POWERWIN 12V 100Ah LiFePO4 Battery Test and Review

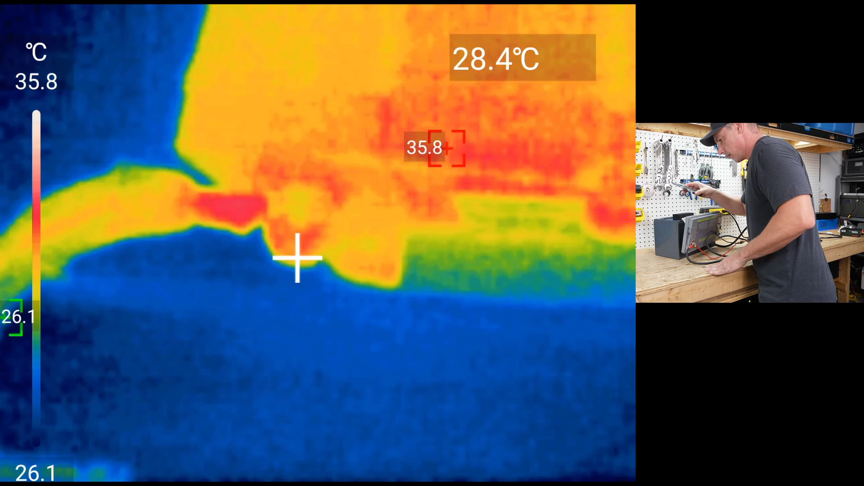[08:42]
On screen: spot 28.4°C, scale top 35.8°C, scale bottom 26.1°C
This one over here is 36. Cells aren't heating up. Got about 34.8. Even the BMS is staying rather cold.
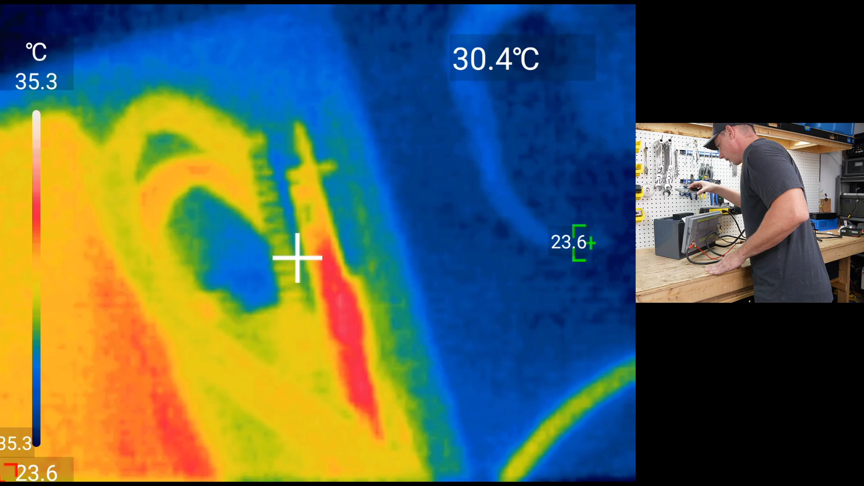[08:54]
On screen: spot 30.4°C, scale top 35.3°C
So you can see there about 35.
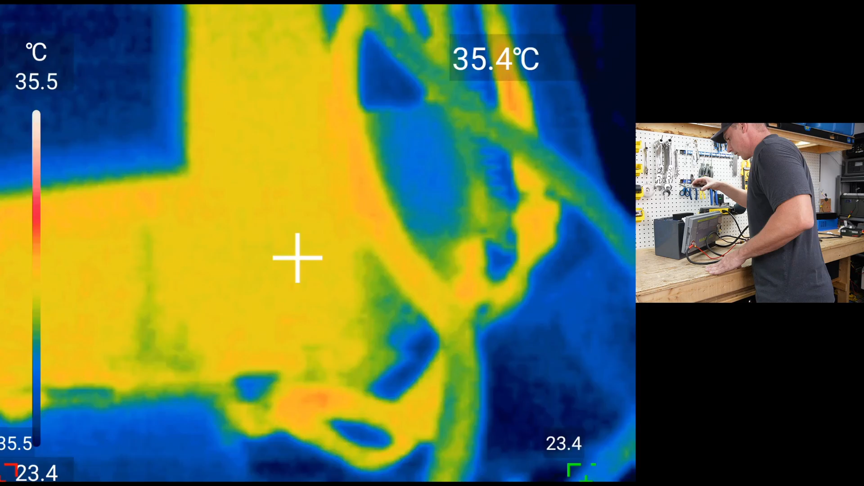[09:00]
On screen: spot 35.4°C, scale top 35.5°C
So all in all, this is taking the 75, 76 amp continuous charge.
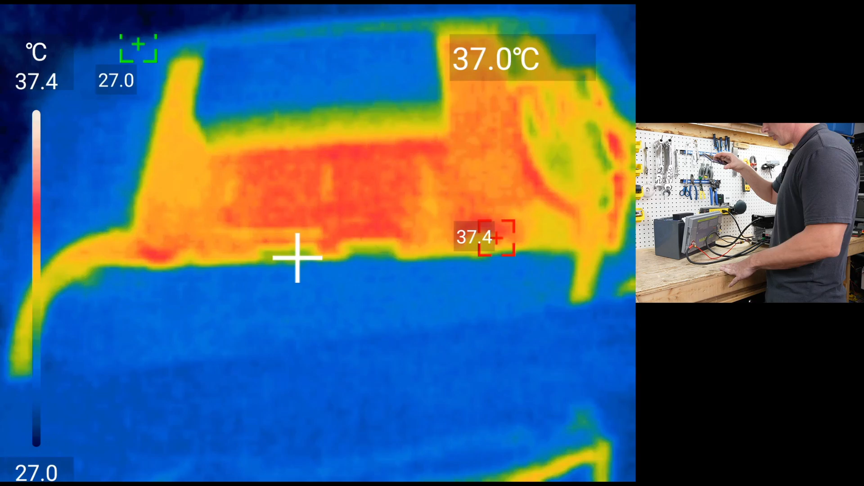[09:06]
On screen: scale top 37.4°C, scale bottom 27.0°C
Something I've noticed is this Google mini speakers at 40 degrees.
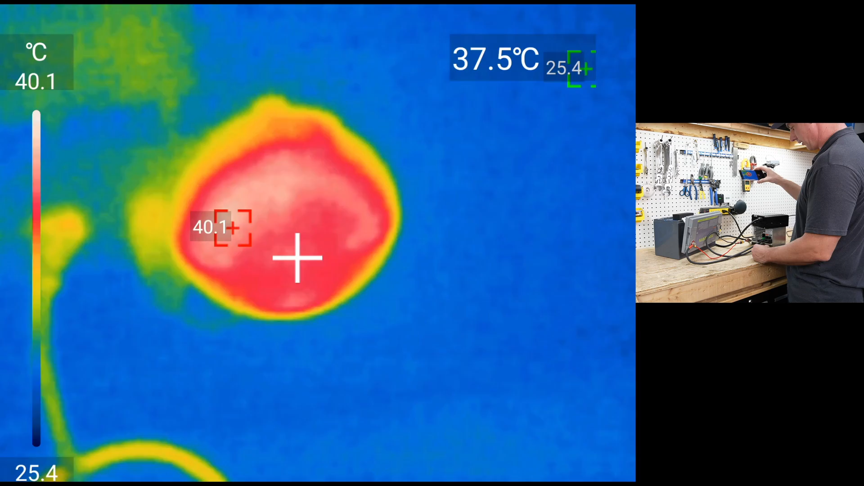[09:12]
On screen: spot 37.5°C, scale top 40.1°C, scale bottom 25.4°C
So I might actually just get rid of that. I never use it.